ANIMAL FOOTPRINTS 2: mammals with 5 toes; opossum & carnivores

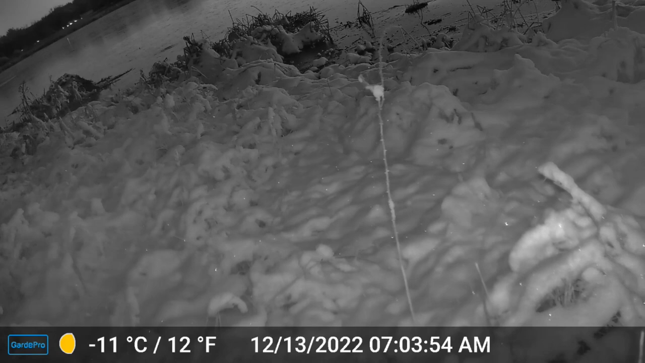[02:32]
The toe pads taper rather than being more rounded, and the claws are evident.